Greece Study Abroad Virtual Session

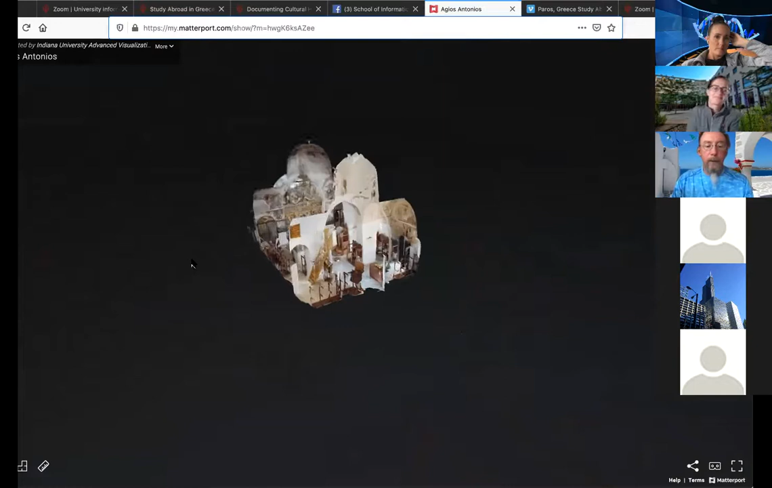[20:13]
This is a work that we've done that is a scan of a particular site.
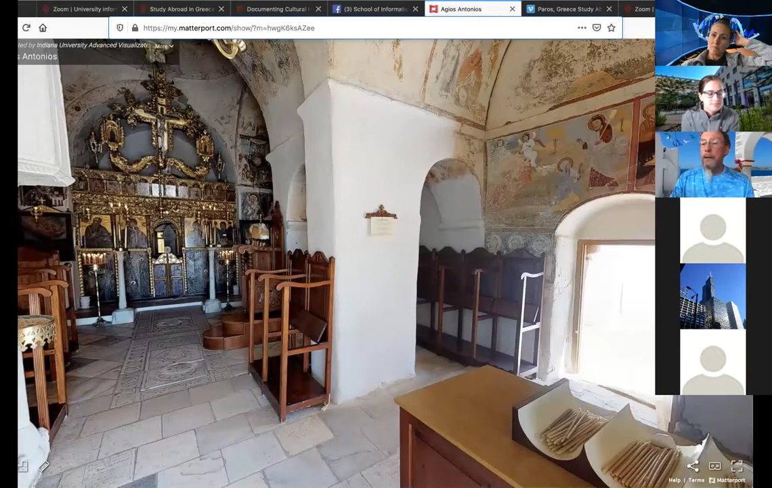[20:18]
It's a church, a monastery. And so we use a camera called a Matterport camera, and we've scanned this church. And so this is what's called a dollhouse view of the church.
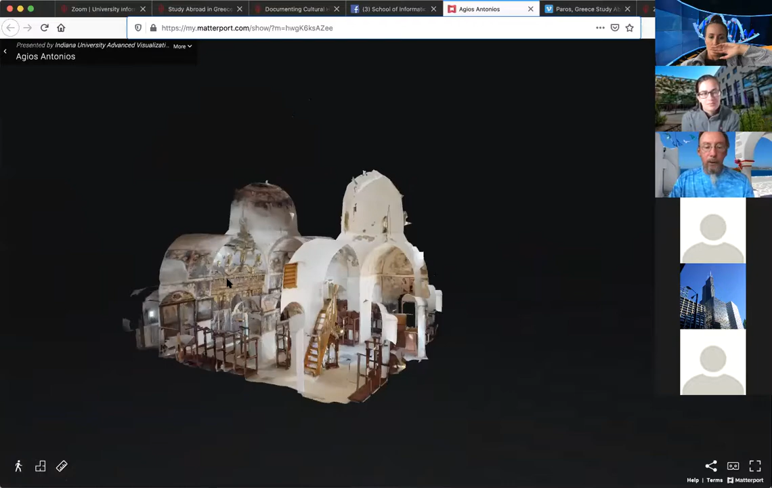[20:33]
And now we'll go inside the church. What this allows us to do is to go in and really see the church. And we can click on different places.